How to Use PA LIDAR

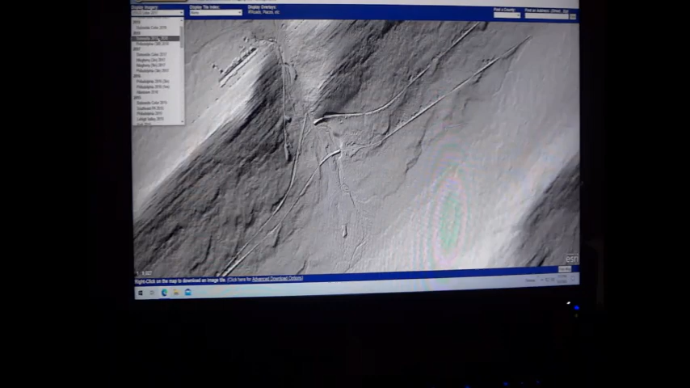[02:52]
You can see there's just trees here. There's nothing else there.
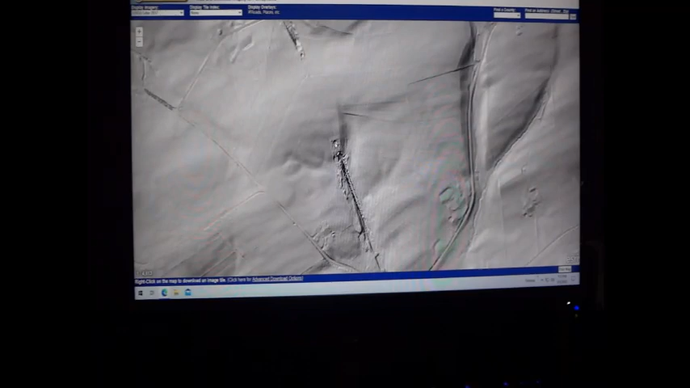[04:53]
And then here's the north end.
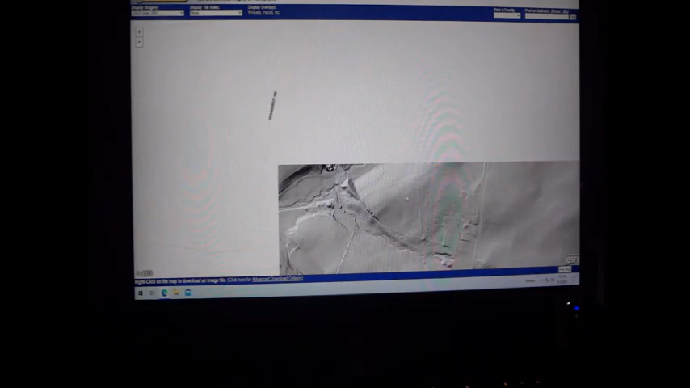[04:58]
And then at the end of the video, here's where we were in that waterway.
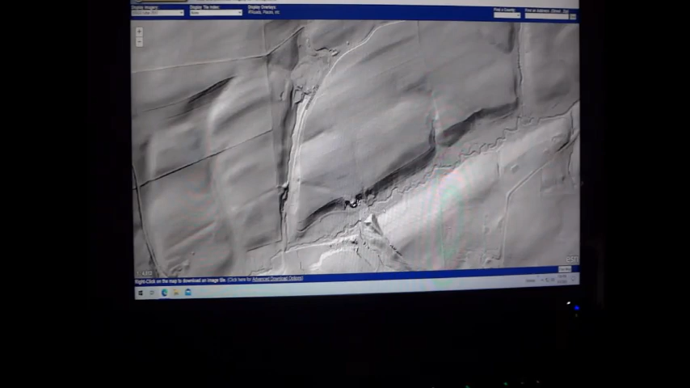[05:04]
And here's that land bridge where they would have filled in to run their line this way.